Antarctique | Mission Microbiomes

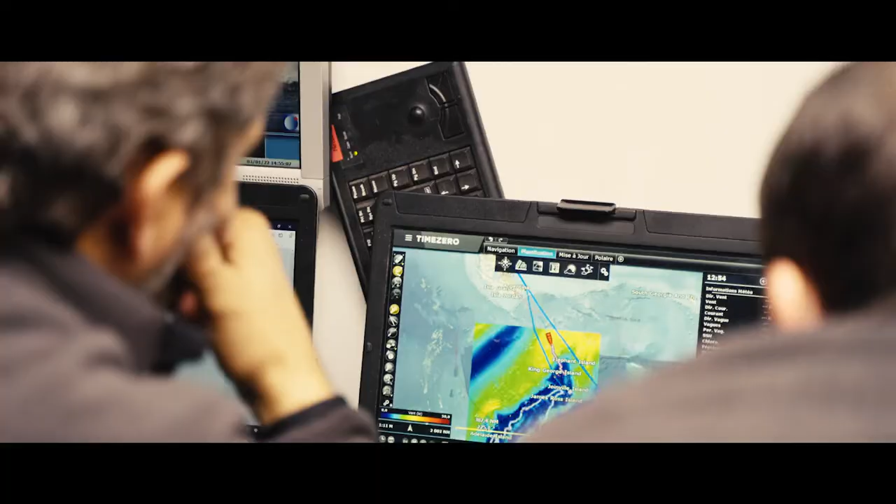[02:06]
Il y a quand même 1200 000 en fait. Ouais. C'est à 9 mètres, je n'ai jamais vu ça impressionnant et beau.